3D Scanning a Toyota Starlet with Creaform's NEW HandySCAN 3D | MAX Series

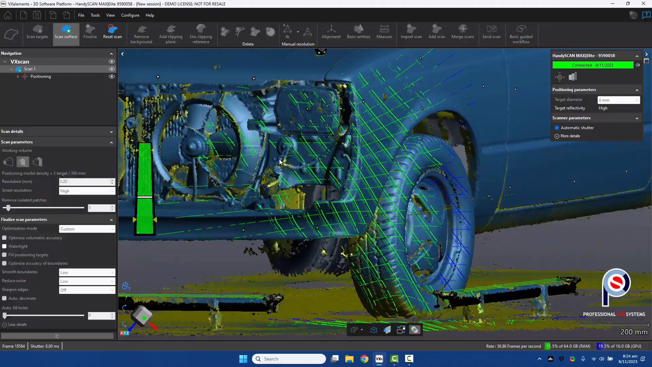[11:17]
So we'll just go through and just make sure there's any little last areas that you need to scan.
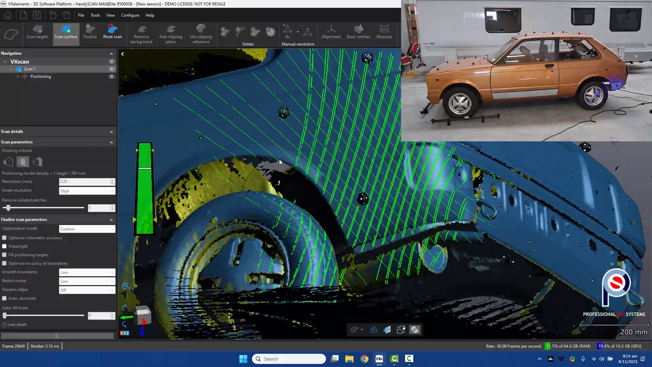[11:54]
So it's only just over a kg. Very ergonomic.
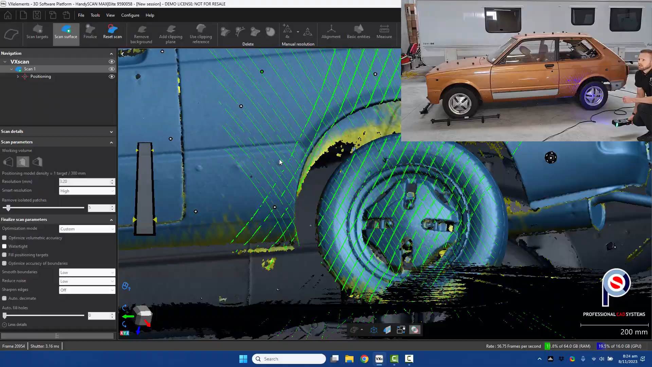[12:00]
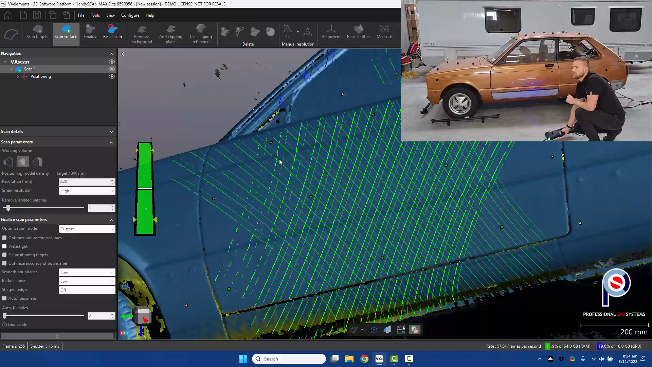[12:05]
And it just has such a massive depth of field to capture so much information.
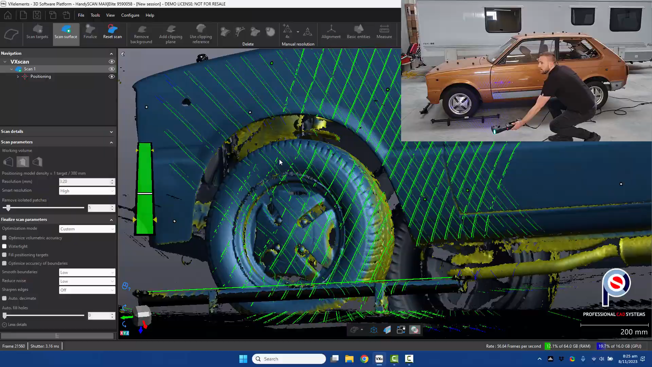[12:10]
Like even parts that are inside of the car.
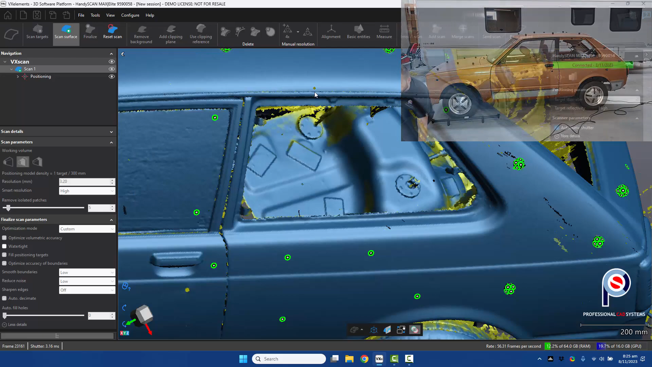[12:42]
And you can see we've virtually got everything that we needed.
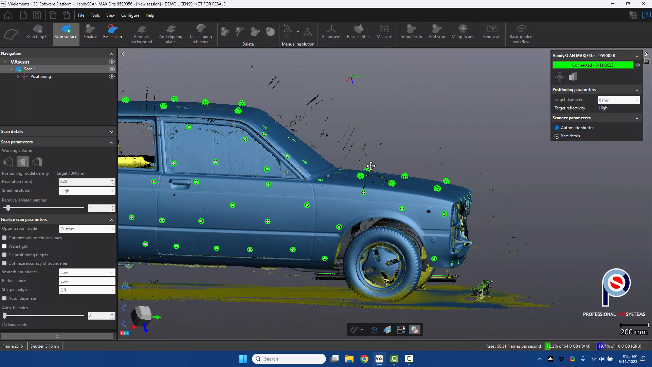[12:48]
So at this point, we can press stop on the scan.
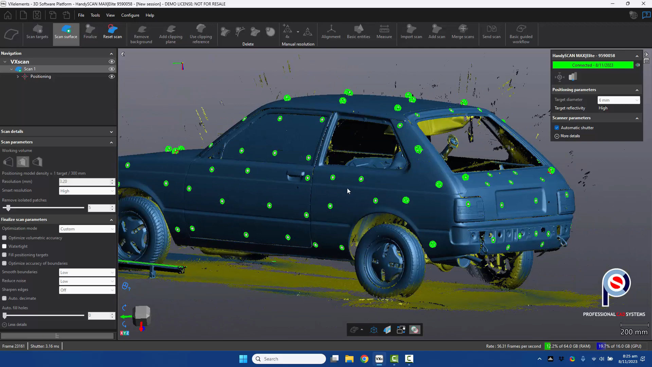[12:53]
And it will give you a preview of the result. And did you notice that a lot of the noise just disappeared?
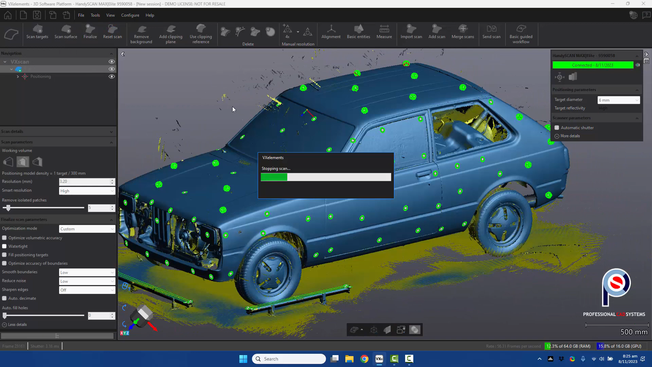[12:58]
That's because we've got remove isolated patches on. So it's automatically going to remove floating bits of noise.